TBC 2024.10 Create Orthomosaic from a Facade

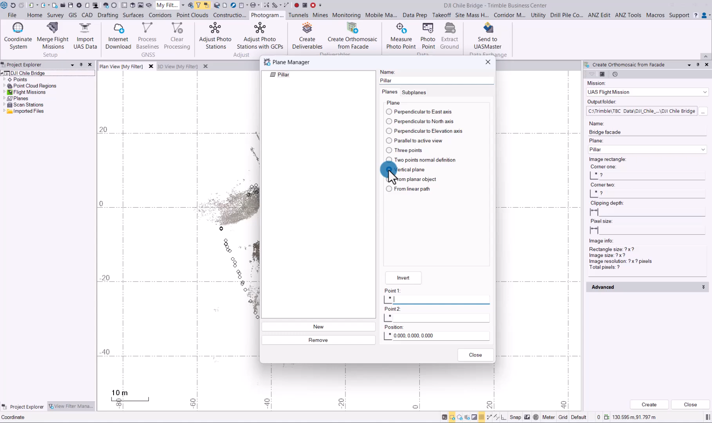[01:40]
We'll go into our 3D view, shift this to the side and as you can see that is the pillar.
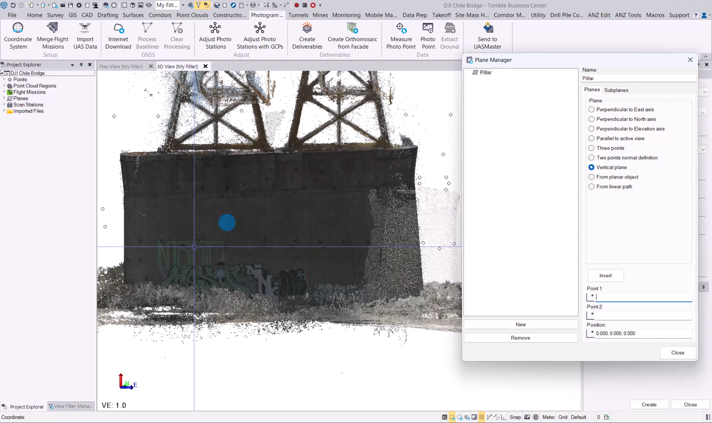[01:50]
Let's say that graffiti is where we would like the cutting plane to be so we can actually generate it and we'll just pick a point one and a point two.
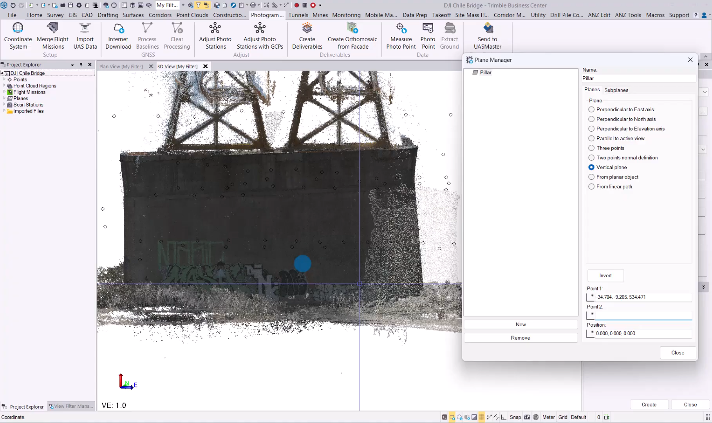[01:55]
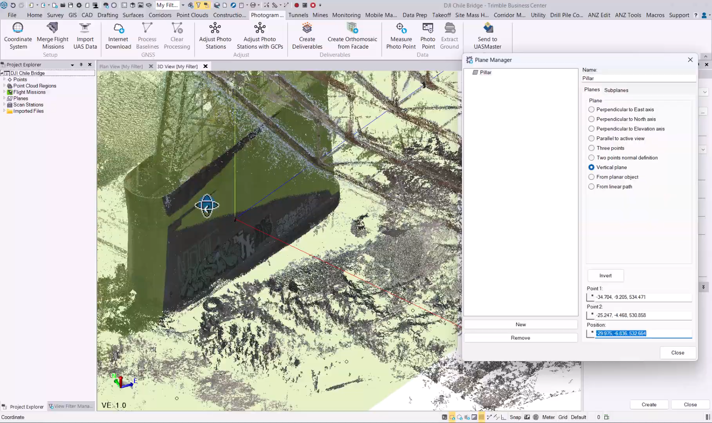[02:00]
If we then rotate to the side as you can see we've got a cutting plane vertically on
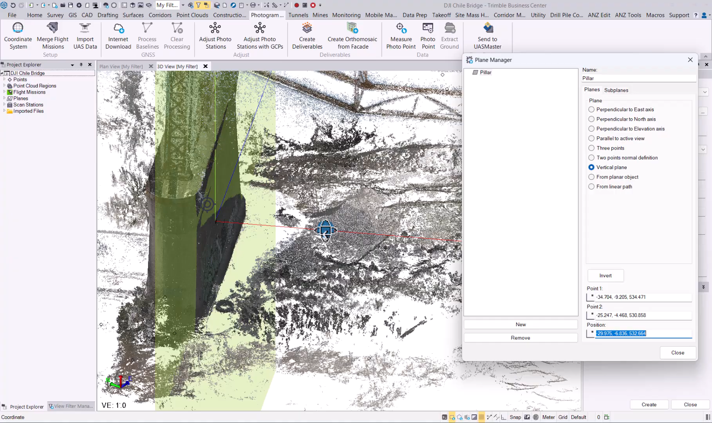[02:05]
that pillar so that sounds like a good spot for us to have that.
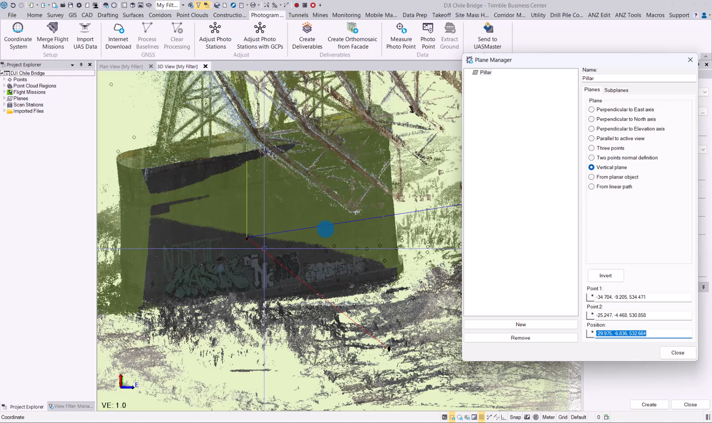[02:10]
You can change the position if you want to but I think for now we are good and you simply close this out. Now you have your pillar vertical plane selected as
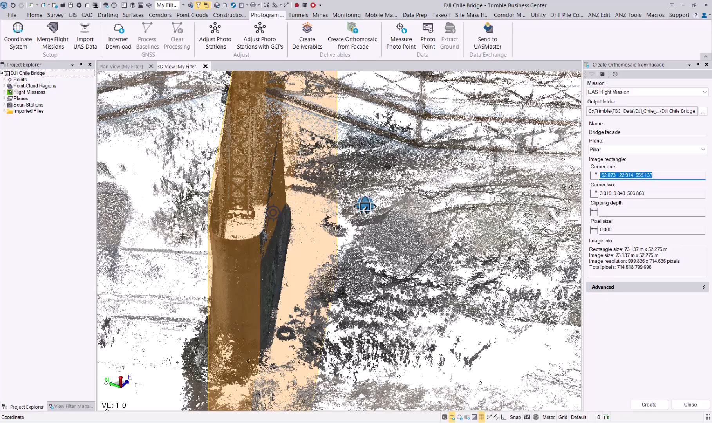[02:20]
you can see over there and next we need to
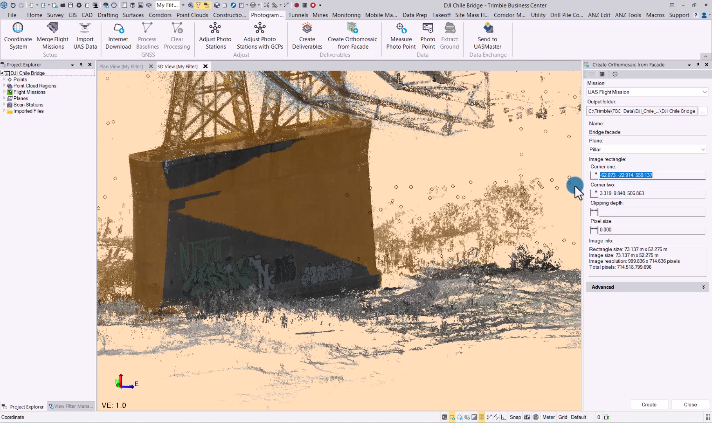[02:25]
set the corners of where we would like our facade to be generated for
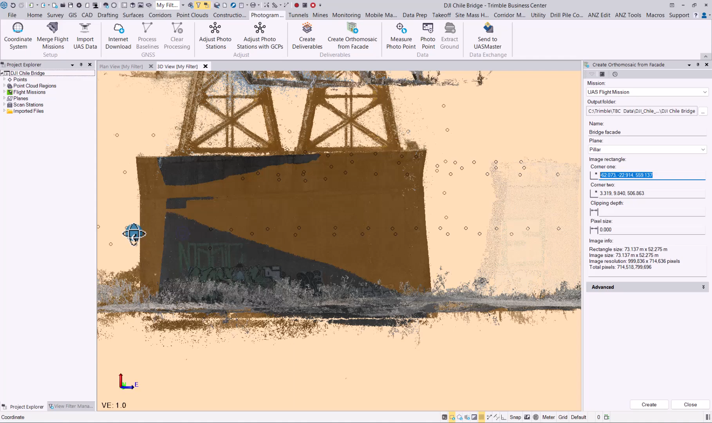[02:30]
so if we go there let's just say we simply want it from there
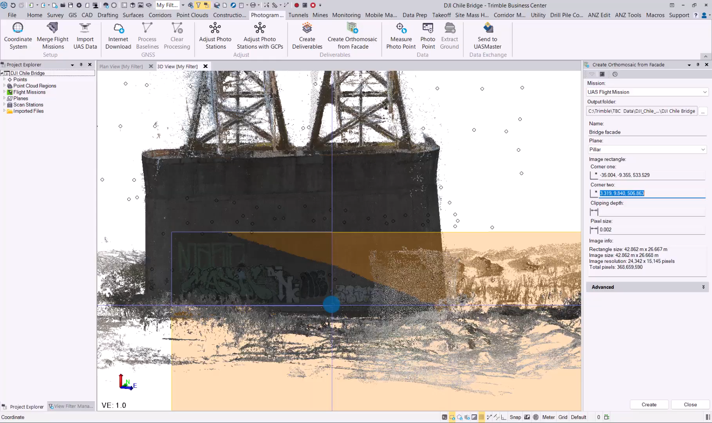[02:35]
and down to the bottom that'll be the area that we would actually like to create our facade from for.
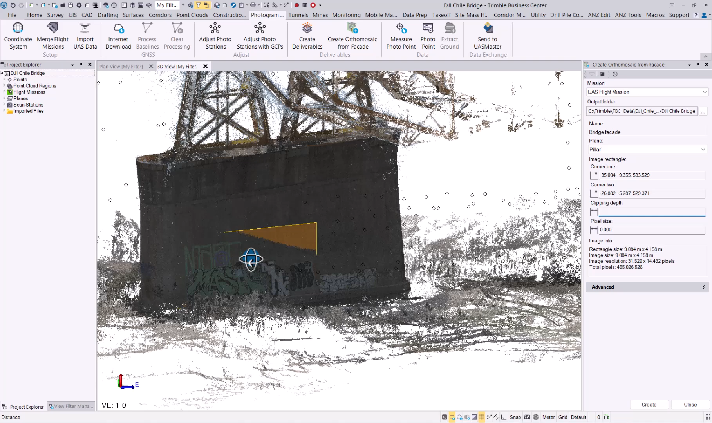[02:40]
The depth of the cutting plane that is how much data you want to be used so we'll do that as you can see almost cuts everything let's go
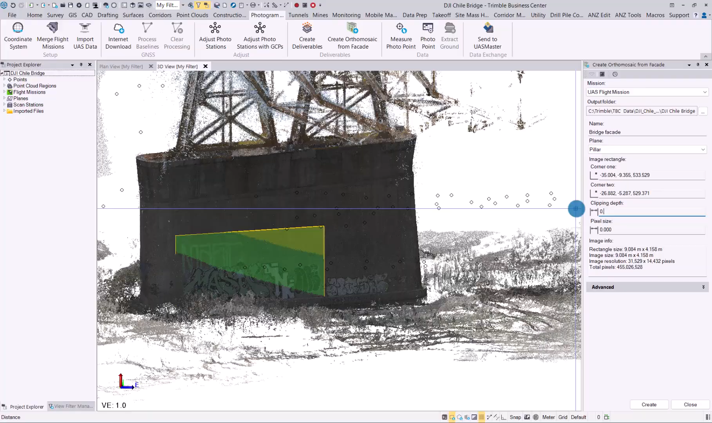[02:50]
0.2 there we go as you can see that is now creating a nice cutting plane
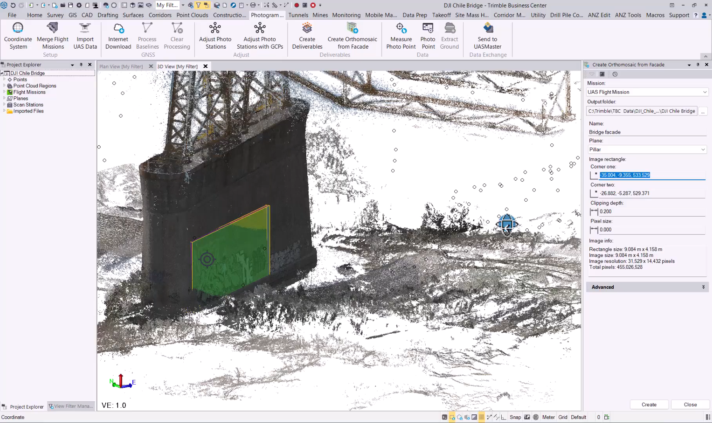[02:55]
that creates everything in there let's do
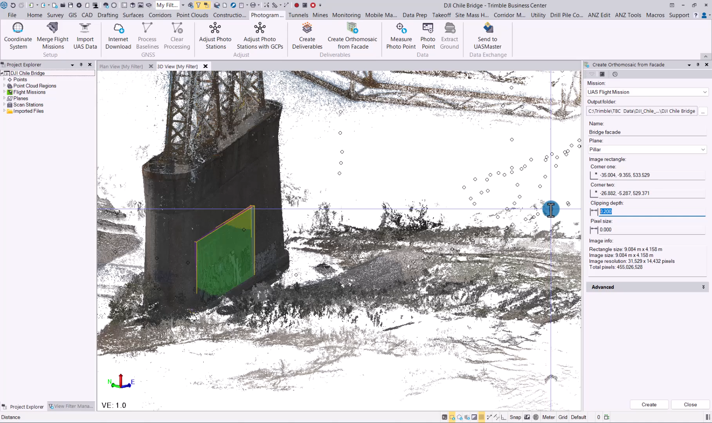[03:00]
0.3 it seems to be a little bit thin and bit skew on the side that we wanted there we go
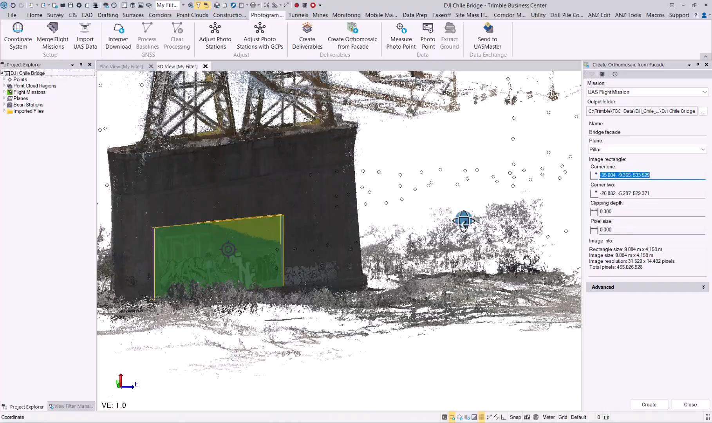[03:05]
that covers our whole section over there now that we would like to see
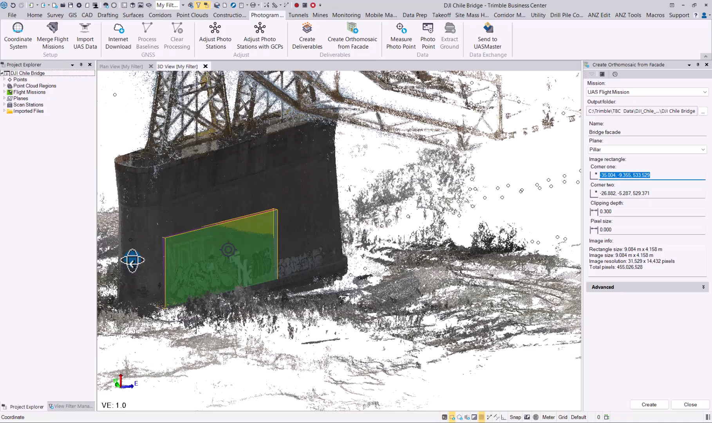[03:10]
happy with that now the pixel size this will determine how much your resolution would be on your image that you will generate as you can see that's only 10 by 5 pixels only 5 total pixels so we can go 0.1 now you see we have 3800 pixels and the rectangle size image size and the pixels there so let's go with 0.01 we're obviously just doing much more pixels much more accuracy
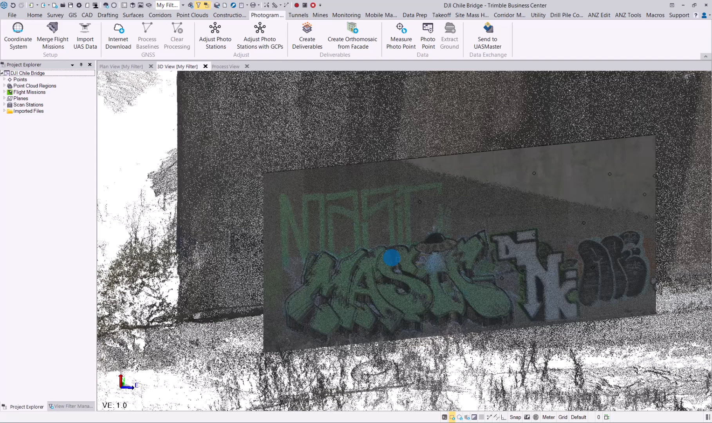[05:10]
close this and now if we zoom in over here you can already see that image so let's go to view filter manager switch off the point cloud and there we have your ortho